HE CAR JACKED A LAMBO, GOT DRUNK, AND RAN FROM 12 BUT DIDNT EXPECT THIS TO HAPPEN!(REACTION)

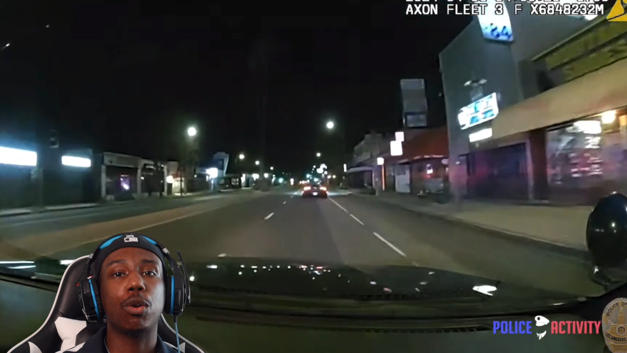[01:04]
He ridin' through that. Let's pull over, man. He ain't worth going to jail and doing all this crazy shit. Just pull over, man. He ain't tryin' to pull over. I ain't gonna lie. He finna gear shifts. You finna get active on they ass. Oh, he pullin' over. He pullin' over. He said he don't want no smoke for 12. He said, I know it's a fast thing, but you know what I'm sayin'? I ain't tryin' to drive it fast. Approaching more Perkins, a club 37.